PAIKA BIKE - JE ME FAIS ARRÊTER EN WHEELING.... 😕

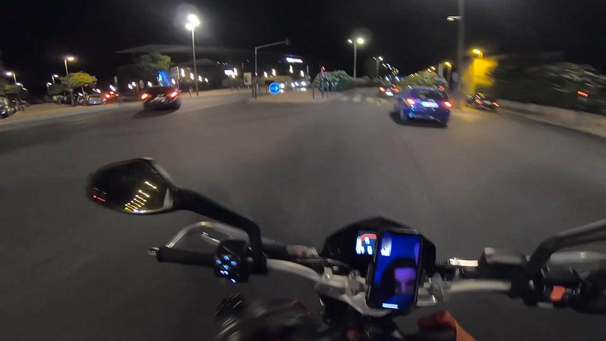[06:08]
Ah, Z, il y avait des A45 AMG, des M4, il y avait une Nissan GT-R.